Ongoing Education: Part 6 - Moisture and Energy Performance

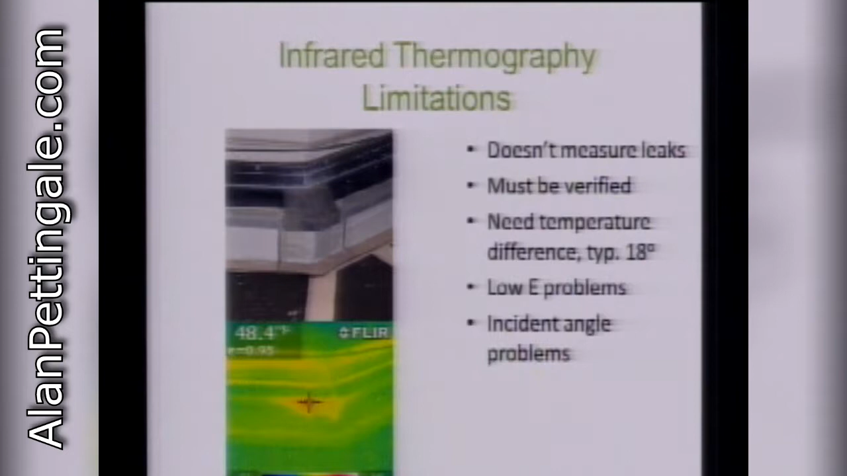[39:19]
If you're pointing it at a surface that's got a rake to it, you're going to have a hard time getting a measurement, and it gets worse the more reflective the surface is. So problems, trying to give you the straight dope here. There's no silver bullet.